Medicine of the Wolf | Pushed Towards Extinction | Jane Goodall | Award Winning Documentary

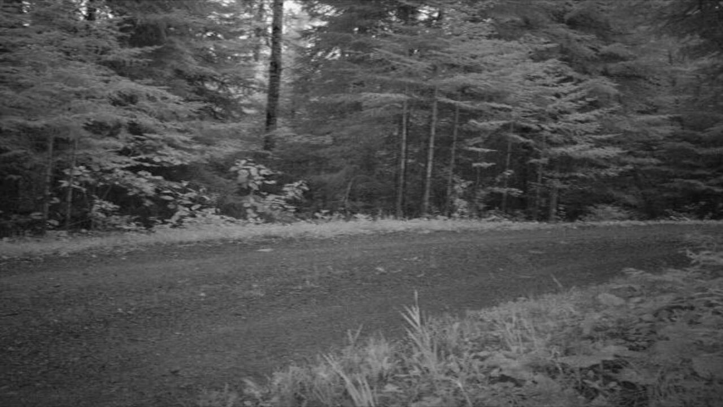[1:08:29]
I've seen them on the trail cam, but I've never seen them with my eye. Haven't heard them howl.
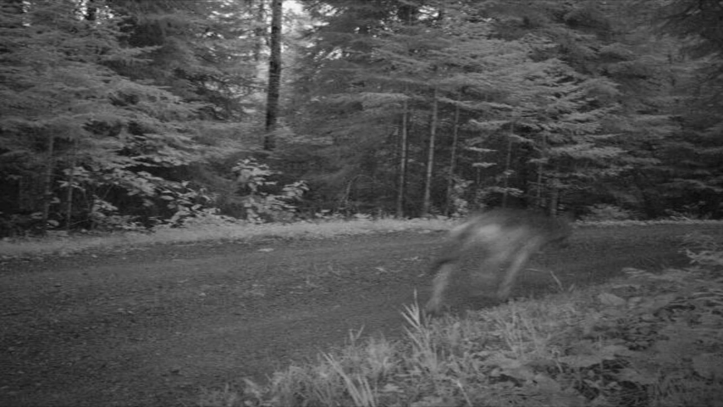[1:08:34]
So there's haunting. It's nearly haunting to me. So it's like finding a treasure under your bed that was always there.